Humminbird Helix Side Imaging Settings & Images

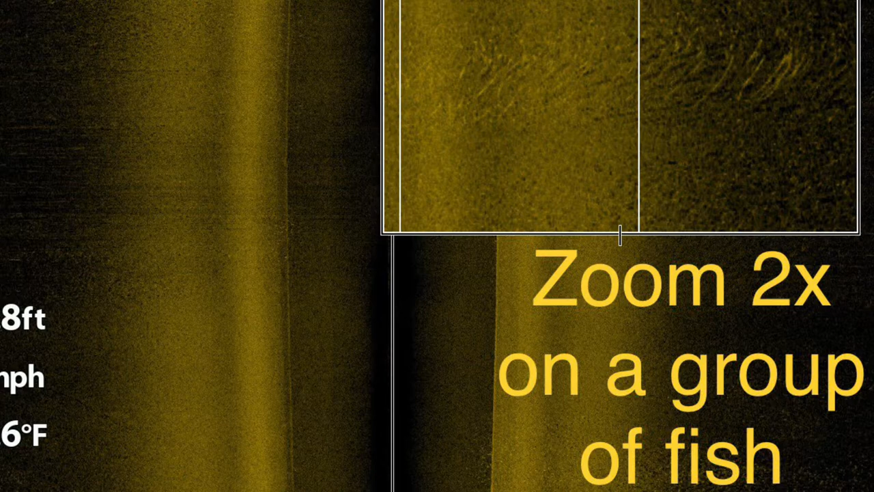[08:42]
there's a small group of fish located near the bottom of this ledge
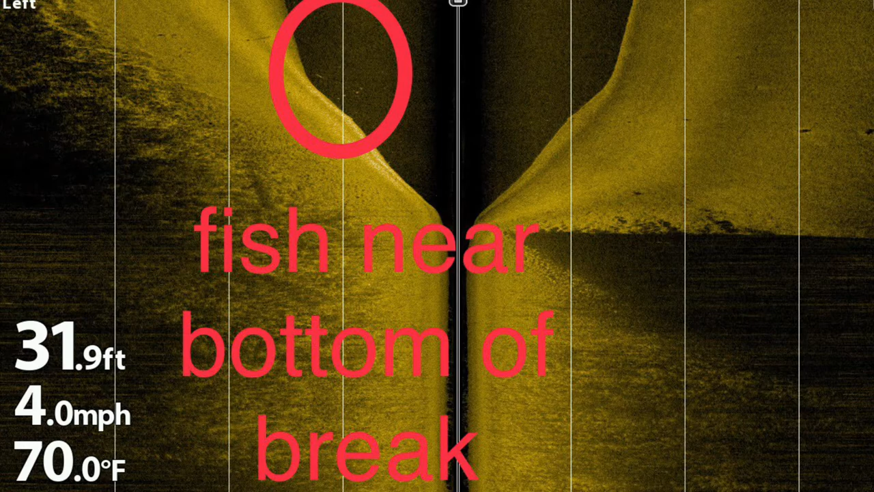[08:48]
On screen: depth 31.9 ft, water 70.0°F, speed 4.0 mph
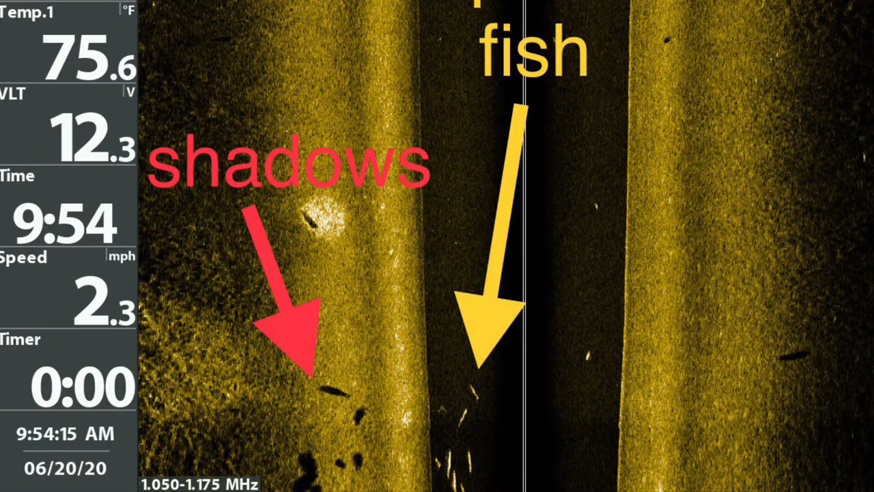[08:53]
On screen: water 75.6°F, speed 2.3 mph
shadows tell you a lot about the shape size fish and how far off the bottom they are
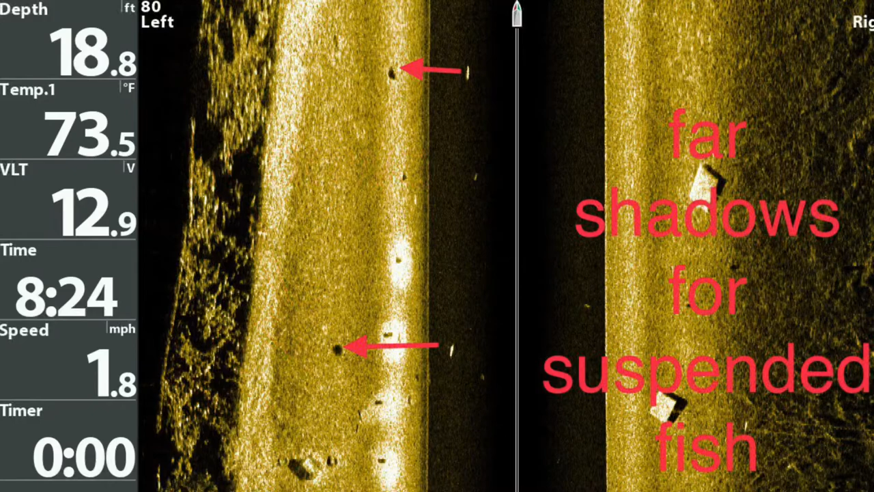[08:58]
On screen: depth 18.8 ft, water 73.5°F, speed 1.8 mph
the two arrows show the shadows of the fish that are suspended in the water column
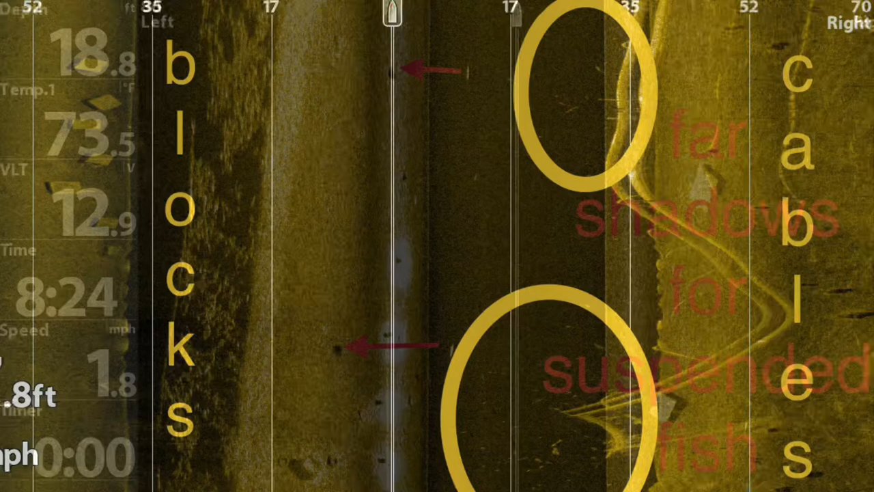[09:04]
On screen: speed 1.8 mph
interesting there's lots of fish around those suspended cables
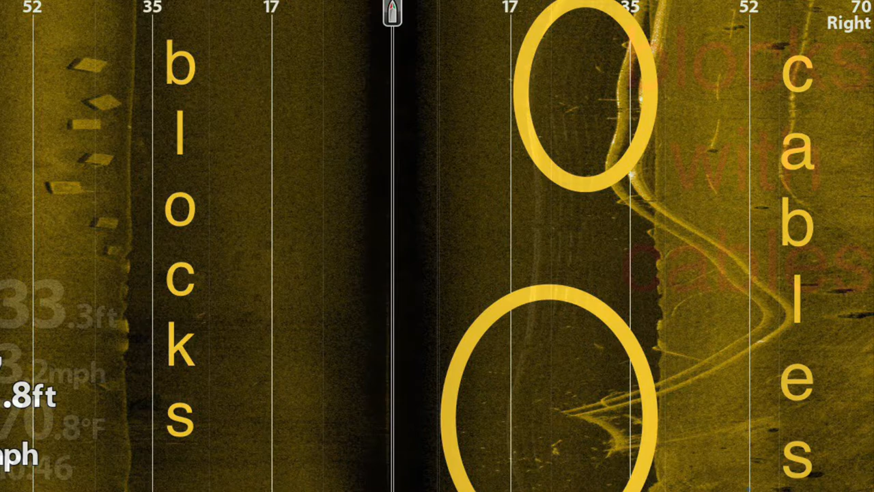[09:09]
large blocks and cables are often used to suspend floating man-made
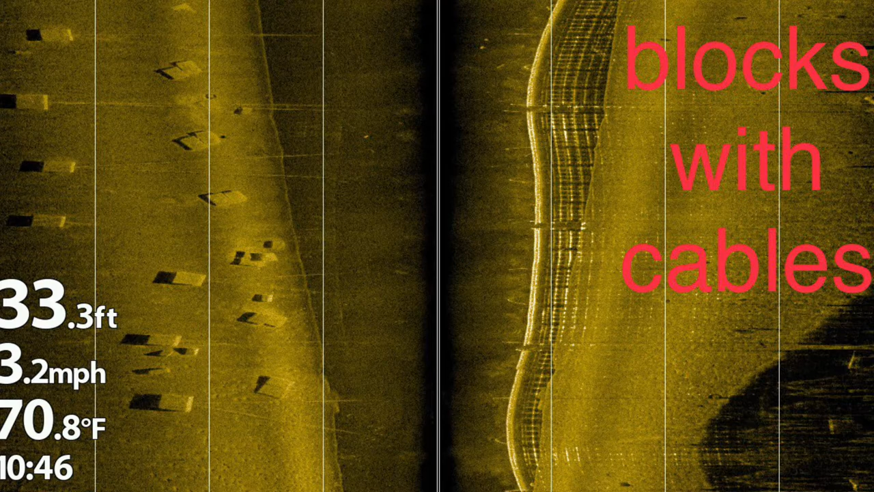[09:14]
structures the long slender images and shadows reveal three pike to the left side of the image
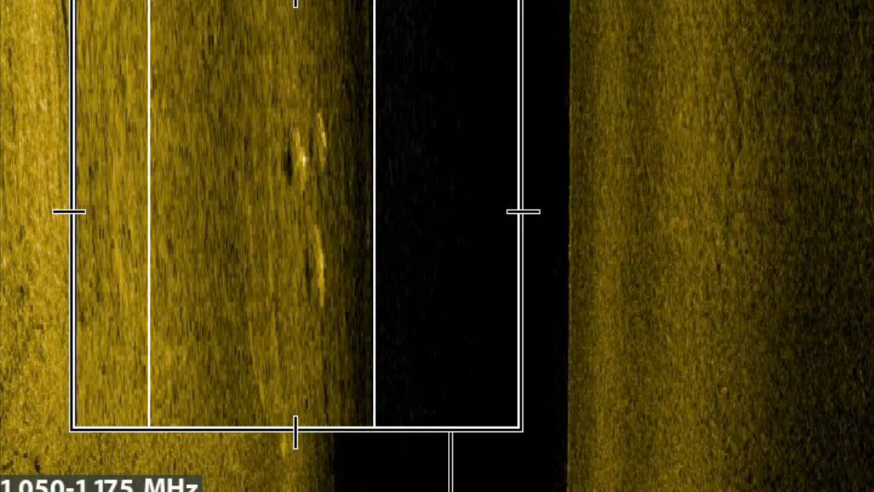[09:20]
sometimes fish are more challenging to see do you see them
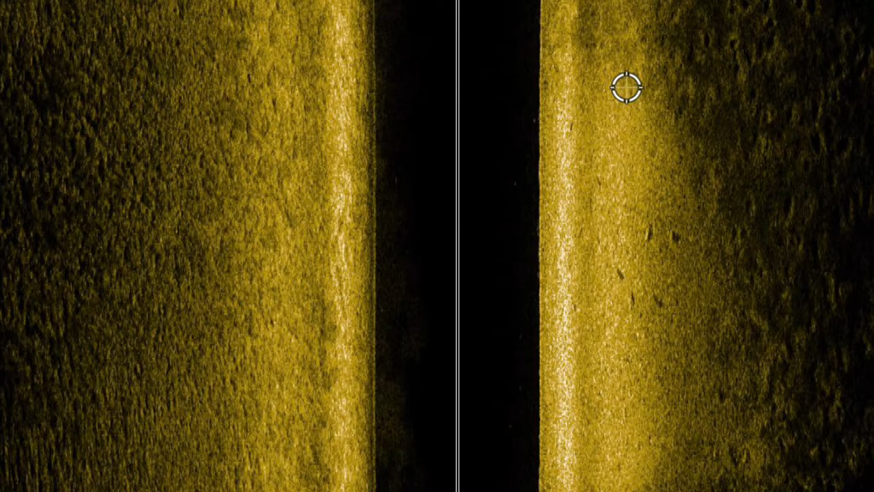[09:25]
i love the side imaging feature on my mega 360 as it is
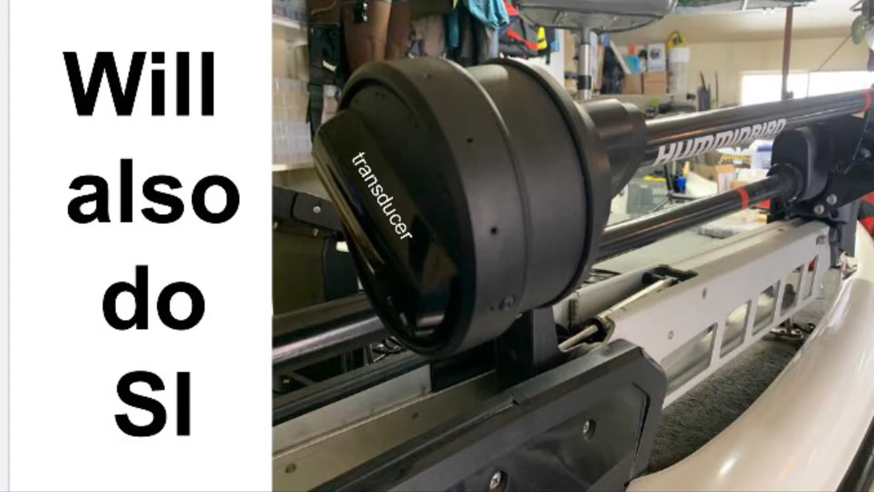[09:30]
independent from the movement of the trolling motor here's the beginnings of an underwater
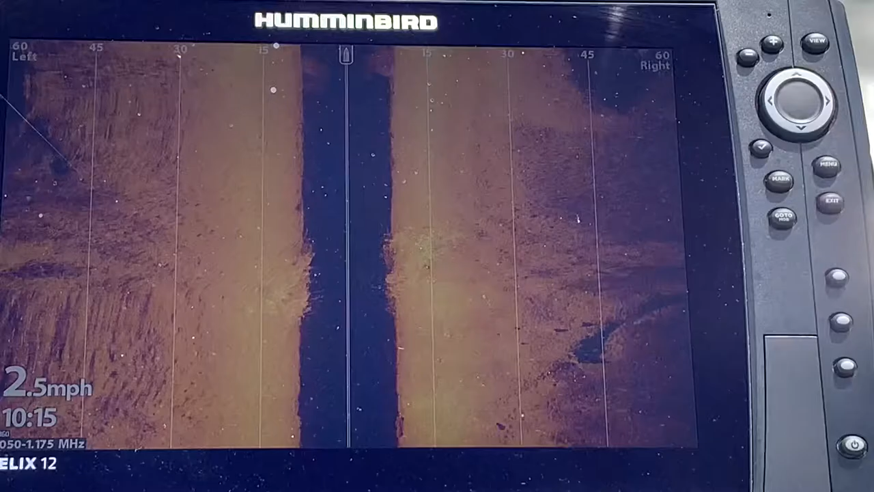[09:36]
On screen: speed 2.5 mph
point and once again i am finding this with the side imaging you can see the shadow in behind it to the right of the boat and it is a nice small spot and you can see we're getting a little bit deeper and we're just going to cruise by
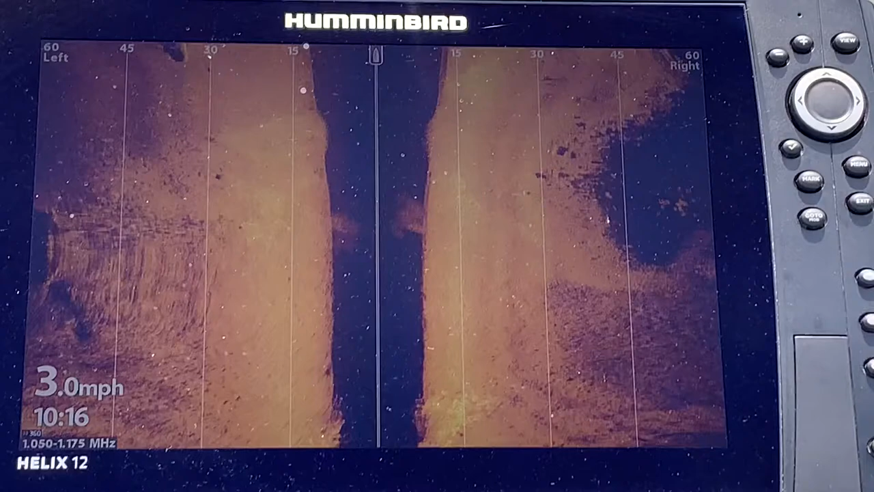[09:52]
On screen: speed 3.0 mph
once again i want you to keep in mind that your
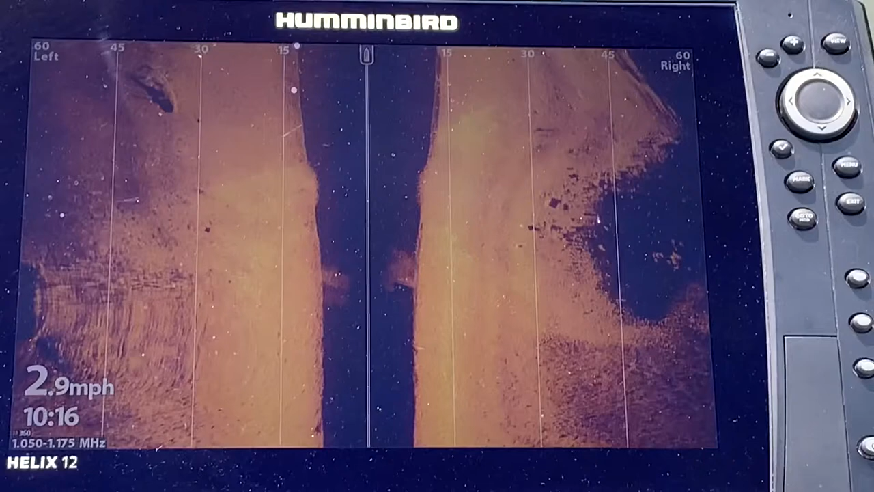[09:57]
On screen: speed 2.9 mph
side imaging works best when moving your images are not nearly as
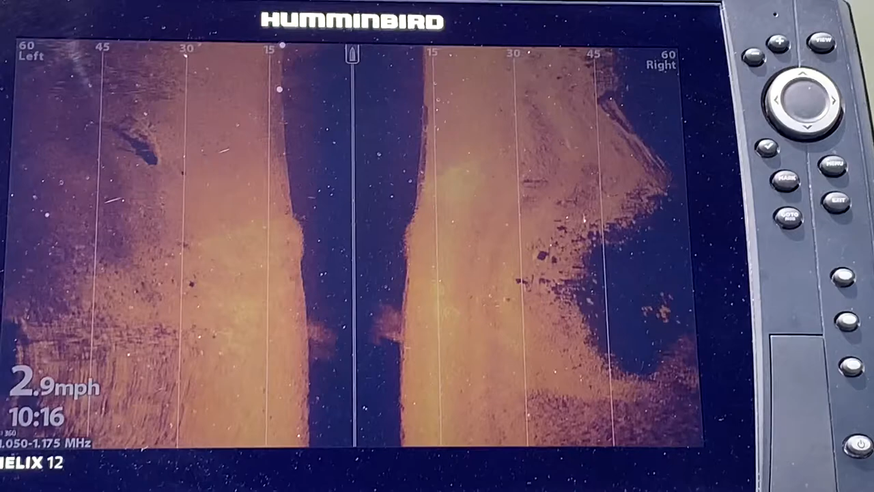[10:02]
On screen: speed 2.9 mph
clear as when you are sitting still so again keep the boat moving that two to five miles per hour and you can see
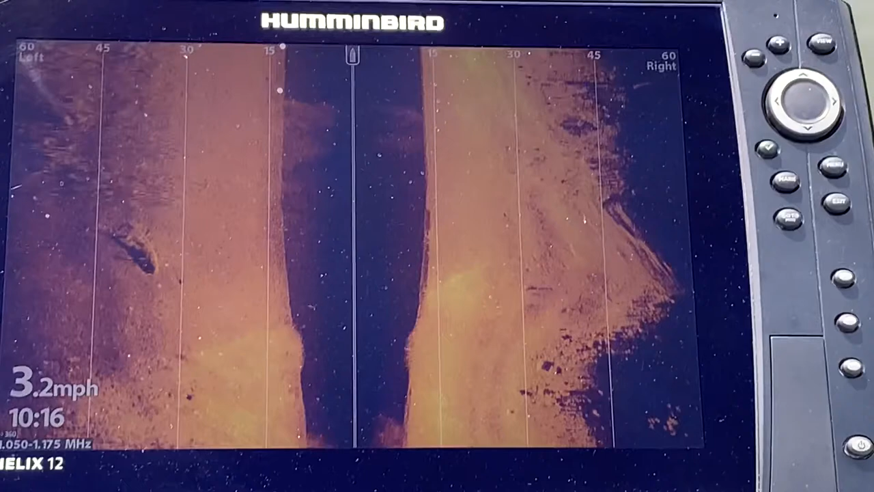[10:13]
On screen: speed 3.2 mph
that there is a shadow behind this hump there's deep water behind it and you can see the harder bottom area coming up to the right
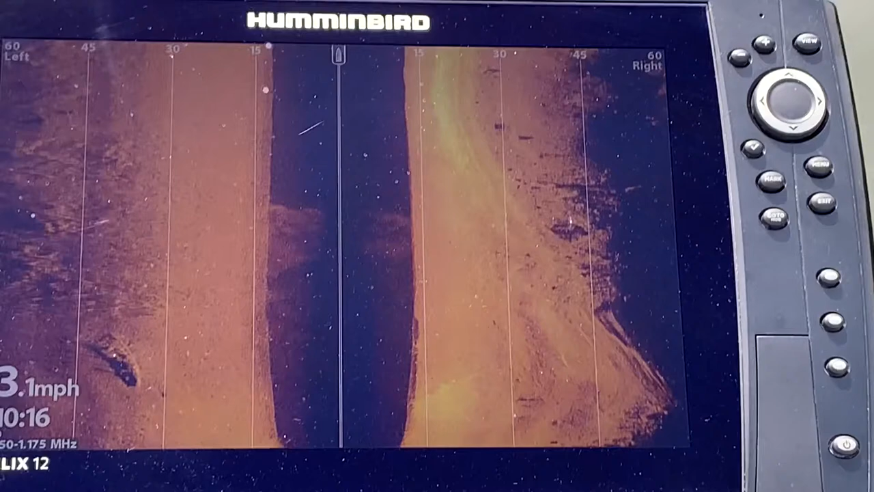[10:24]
it's definitely lighter there and this is very different from anything in this particular lake so your mega 360 side imaging does a great job of showing you a variety of structure and once again it is
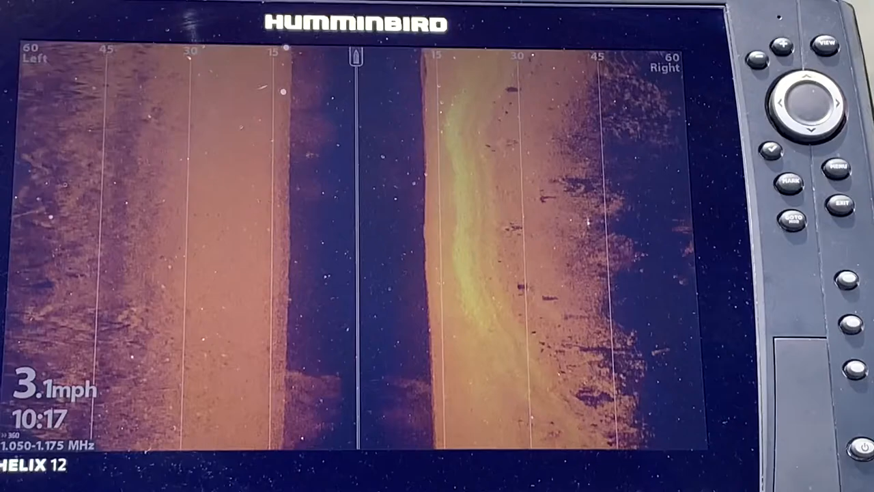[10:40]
in that fixed position not attached to the trolling motor which is key hopefully at this point of the video you are now understanding the side imaging pictures much better and you are excited about it and you want to learn the settings so here we go let's take a look at our settings
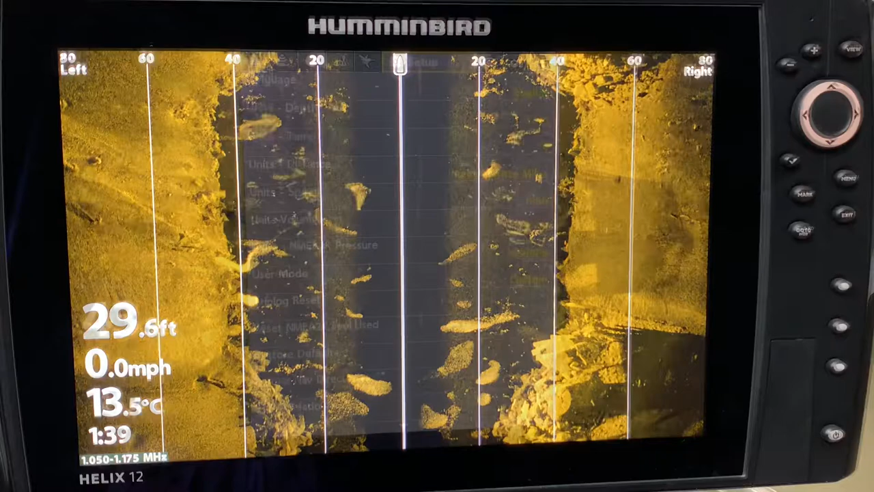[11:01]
On screen: depth 29.6 ft, water 13.5°C, speed 0.0 mph
always make sure that in your setup tab so we are up here in the toolbar and in the setup tab we always want to go down to
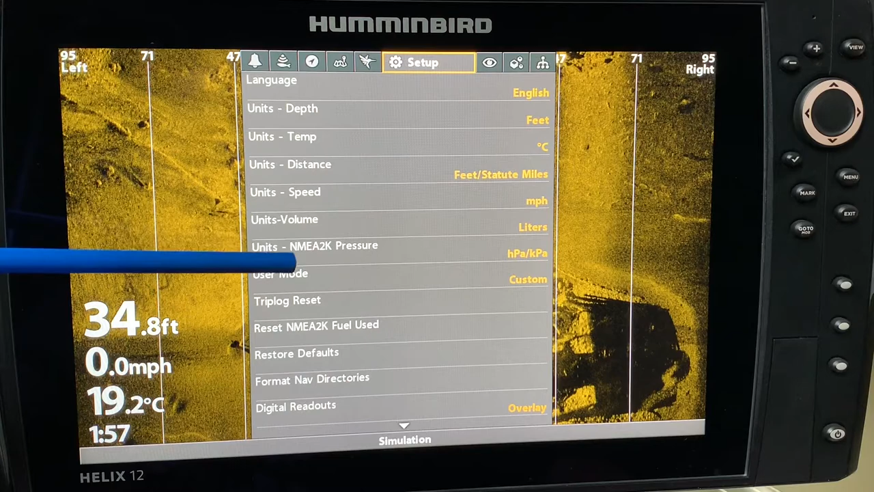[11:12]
On screen: depth 34.8 ft, water 19.2°C, speed 0.0 mph
the user mode and we want to make sure it's in custom if i go down to it and i go into angler mode i am going to lose
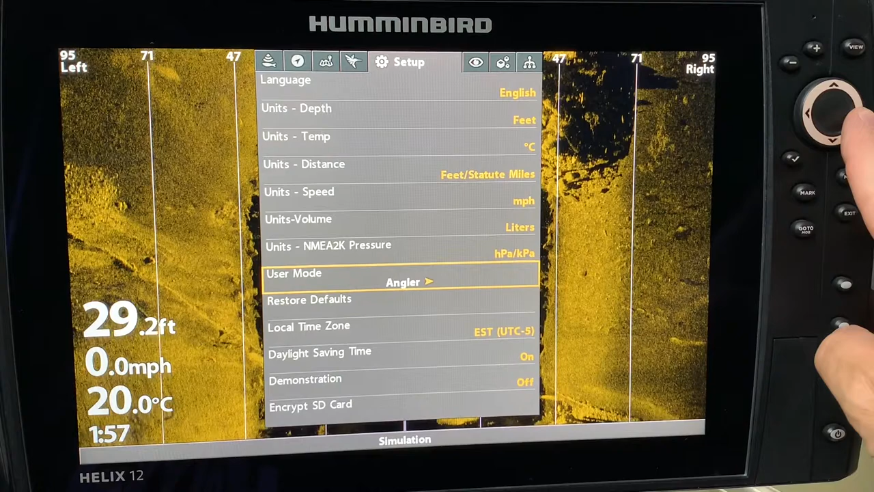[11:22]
On screen: depth 29.2 ft, water 20.0°C, speed 0.0 mph
some of the features that are available to me so always make sure you change it from angler to custom and it's as simple as that and now you're going to have the most